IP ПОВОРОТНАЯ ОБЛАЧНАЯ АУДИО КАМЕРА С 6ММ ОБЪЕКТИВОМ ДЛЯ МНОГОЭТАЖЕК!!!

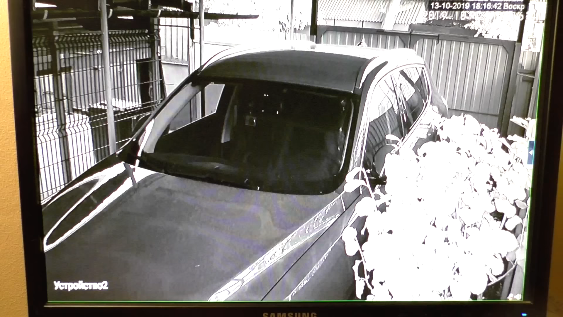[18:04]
Или же так В левый угол Обычно Что мы получали
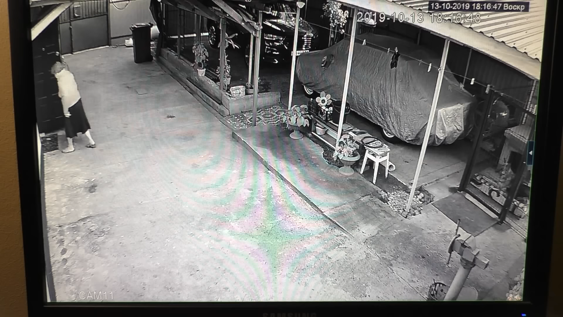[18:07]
Получали просто Шестеренку Настройка Камеры
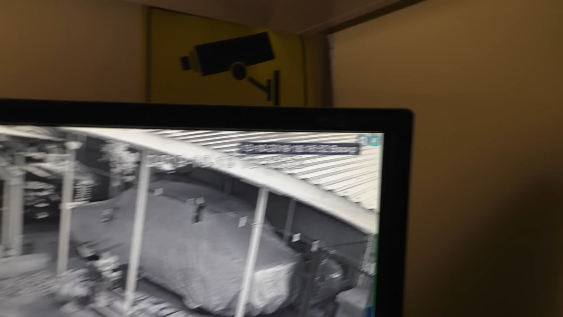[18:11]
И удаление Камеры С данного Канала В данном Случае Когда
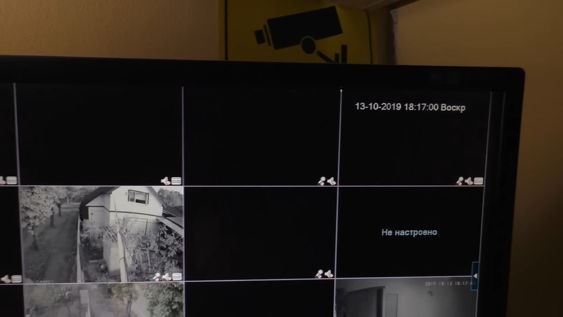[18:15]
Открыв Эту камеру
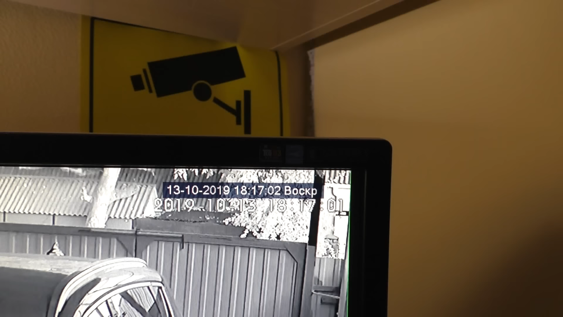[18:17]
Мы видим Что активировался Еще один Значок
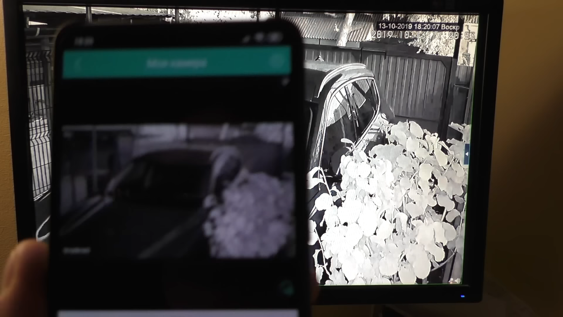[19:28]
При этом Я не знаю Включились Светодиоды Или нет Скорее всего Выключились
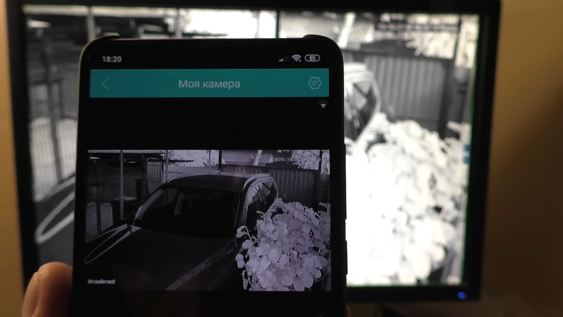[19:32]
А работают ИК-светодиоды И двойной Имеется ввиду Скорее
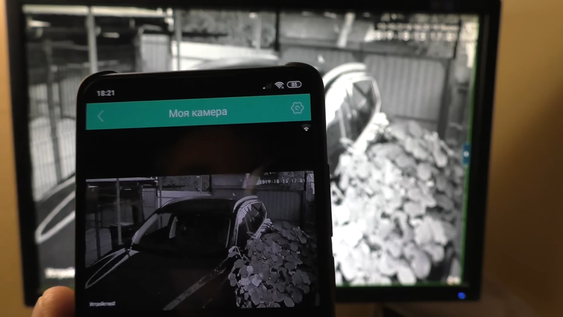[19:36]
всего Автоматический
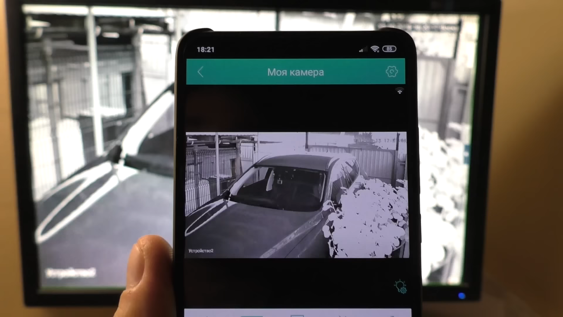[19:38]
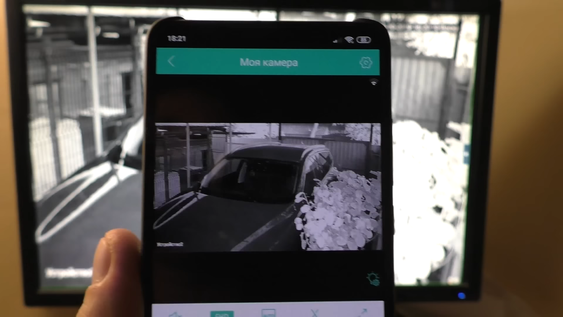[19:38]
Переключилась Камера в цвет И опять В черно-белый
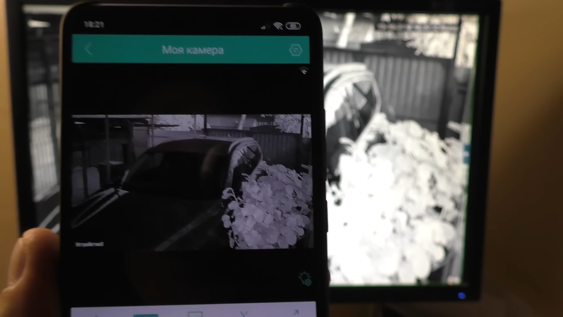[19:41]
Ну пойдем Посмотрим Отключил я полностью Вторую камеру Вот она была На этом канале Сейчас полностью
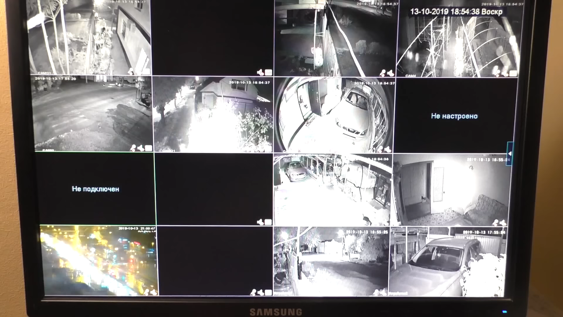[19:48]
Отключена Чтобы она не Помогала Этой камере Своими ИК-светодиодами И вот Картинка С ночной камеры Понятно Что не идеально Выбрано место Идет засветка От куста Но Я вам скажу Что никаких Вопросов К ночной картинке
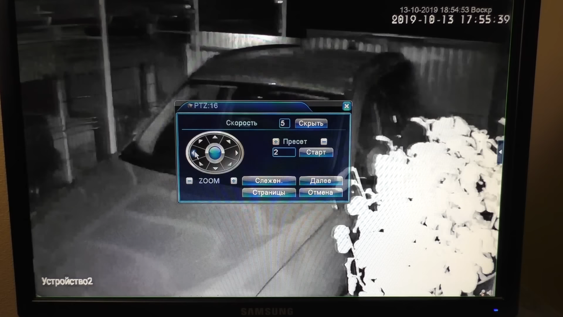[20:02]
Не будет В любом месте Где будет Установлена Данная камера Все отлично Мощные ИК-светодиоды Вопросов Вообще Никаких Не будет Бьют Как заявлено Работают На около 20 метров Все будет Отлично В этом Сомнений Нету Картинка Чистая Установлен Качественный Объектив Нету Нигде Засветов Конструктивно Камера Сделана По уму
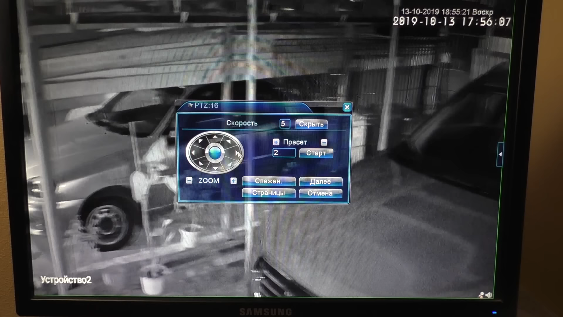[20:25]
Вопросов Не будет По ночной Картинке Подходим К камере
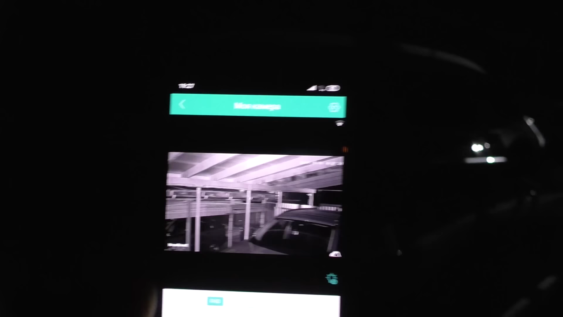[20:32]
Вот В общем-то Полная Темнота Но
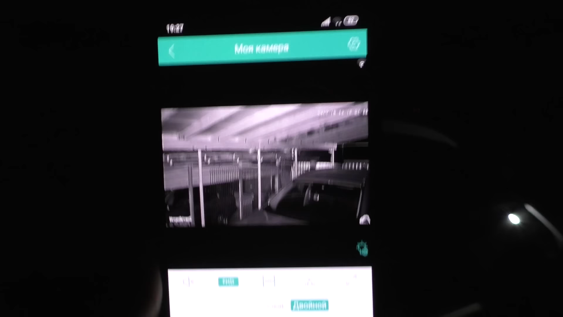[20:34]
Камера В черно-белом Режиме Видит Сейчас Меня Она Увидит И по идее Включит Вот Так и есть
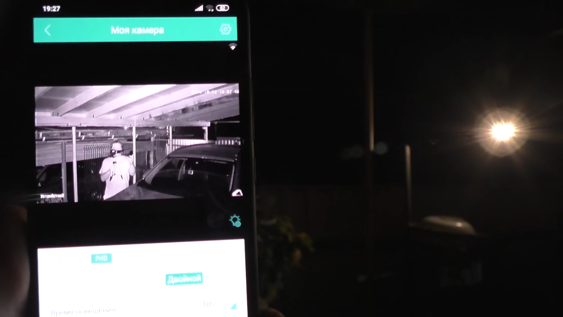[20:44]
Включила Белые Светодиоды Сразу
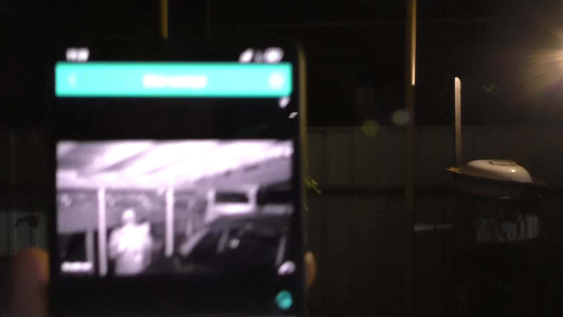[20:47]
вам покажу Пока мы тут Яркие Светодиоды И имеют они Температуру свечения Ближе к желтому Как видите Вы не